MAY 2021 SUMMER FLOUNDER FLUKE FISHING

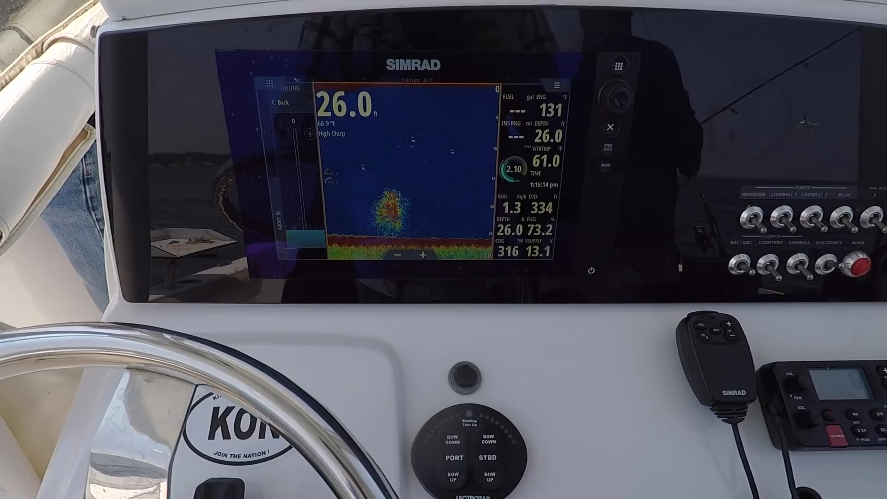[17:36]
On screen: depth 26.0 ft
Low bait means these are bottom feeders. So you catch them on the bottom, you see bottom bait, you say hello to that.
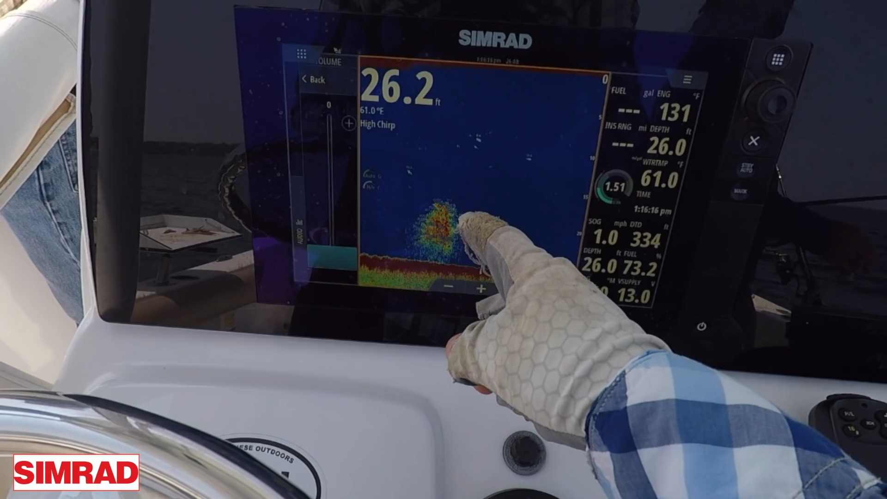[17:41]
On screen: water 61.0°F
That is what I'm looking for right there. That is 100% bait.
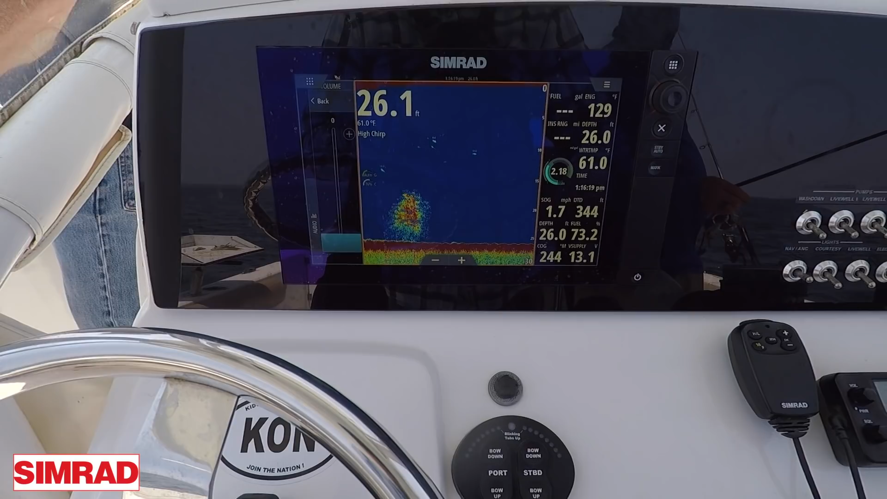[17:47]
On screen: water 61.0°F
We are going to go see if we can say hello to it. 26 feet of water over near the river today.
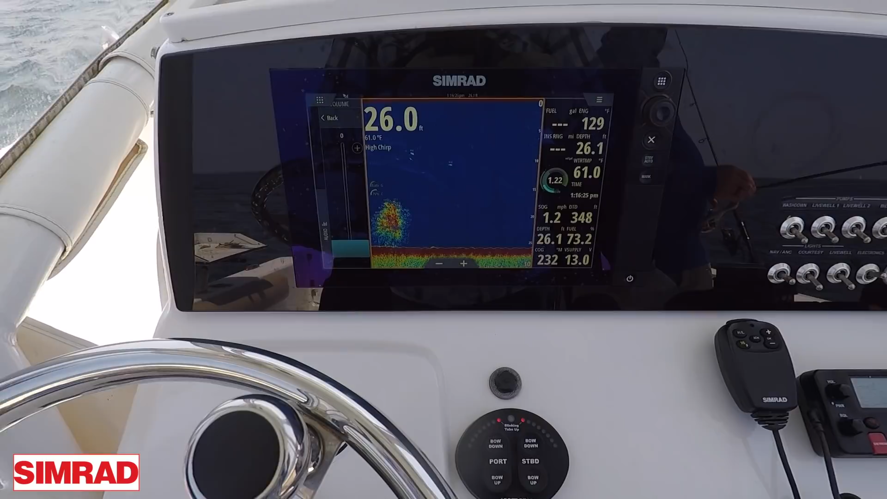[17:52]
You have to move. It's not making it work right now. I'm going to camera too here.